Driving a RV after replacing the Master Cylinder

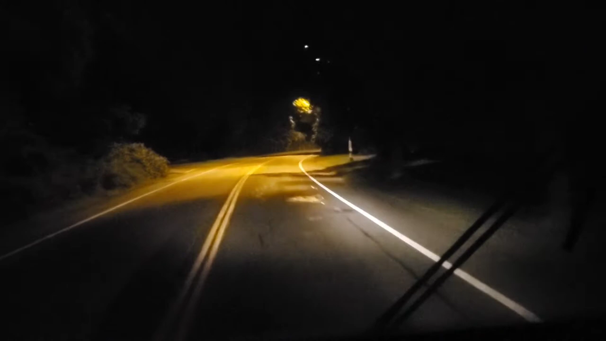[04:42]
About to approach the highway soon. See you on the highway.